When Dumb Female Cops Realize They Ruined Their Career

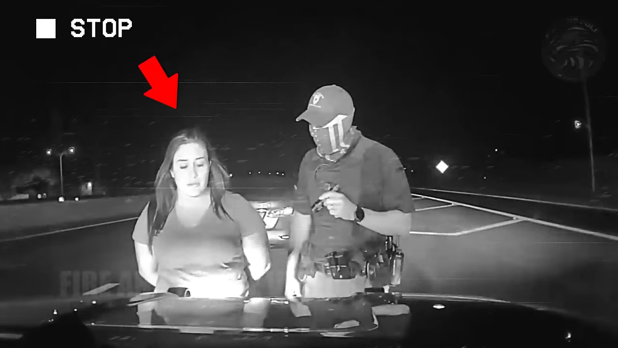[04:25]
The officer pats her down to ensure she isn't carrying any dangerous items.
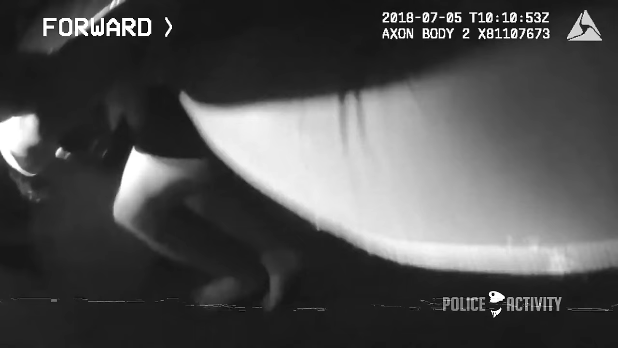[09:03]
Body cam footage shows a female officer named Elizabeth Montoya searching a woman.
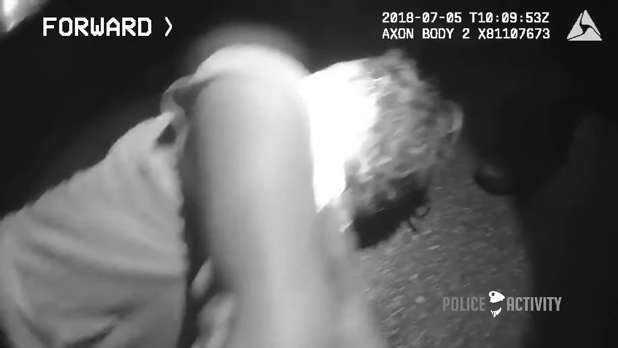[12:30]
Keep in mind that Esparza is being held on the cold, hard ground, and it's raining. She is also 6 months pregnant.
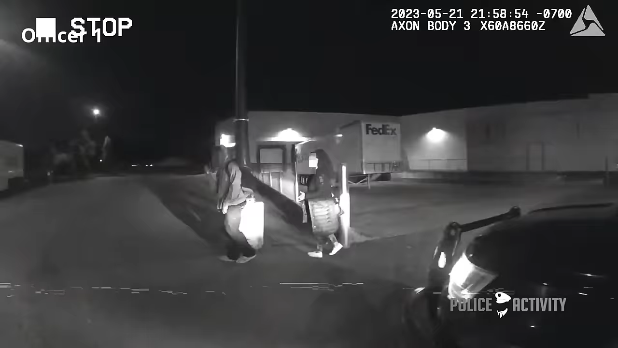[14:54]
The employee was from the loss prevention department and informed the officers of two individuals who attempted to steal items from the store by hiding them.
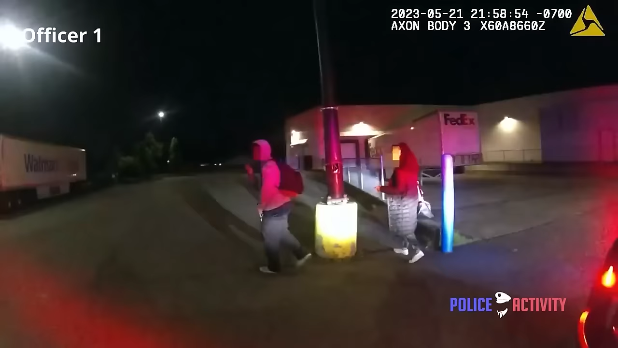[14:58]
The officers intercepted the suspects, confirming their identity from the description given to them.
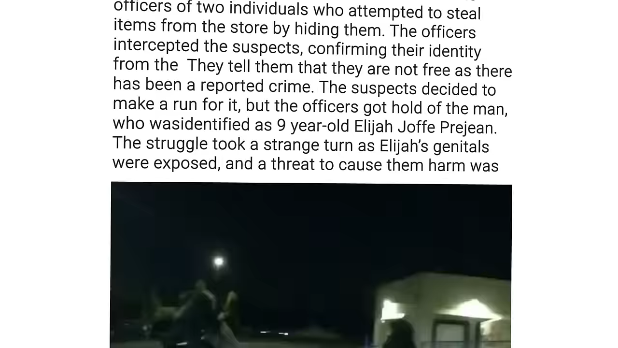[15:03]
They informed the suspects that they aren't free to leave, as there has been a reported theft. The suspects decided to make a run for it, but the officers got hold of the man, who was identified as 19-year-old Elijah Joffre Prigent.
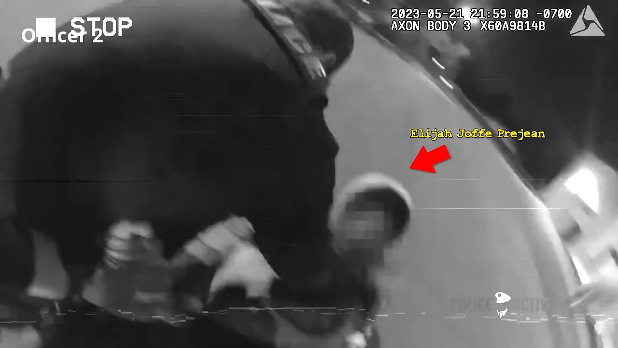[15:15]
The struggle took a strange turn as Elijah's genitals were exposed,
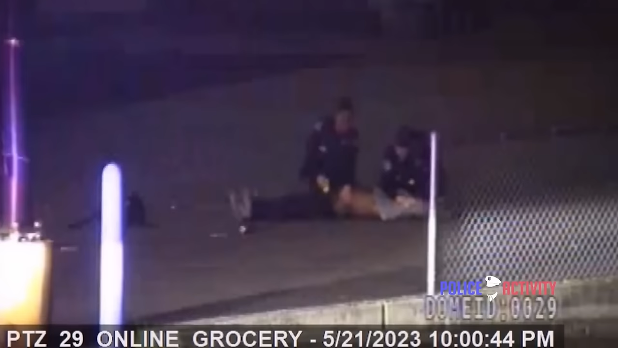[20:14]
Officer Andrea instructs him to roll over, and Elijah obeys her instructions.
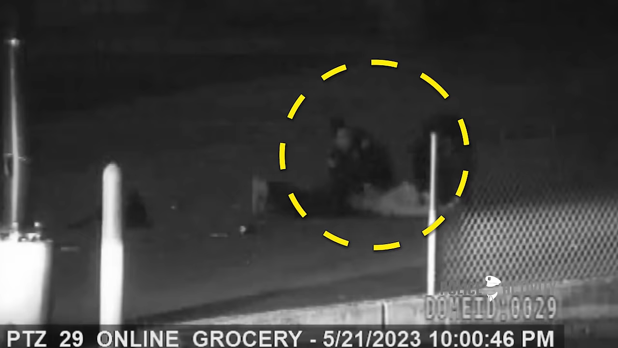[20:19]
They instruct him to lie on his belly and place his hands on his back so they can put him in handcuffs. Elijah doesn't hesitate to do what he is told and lies on his belly.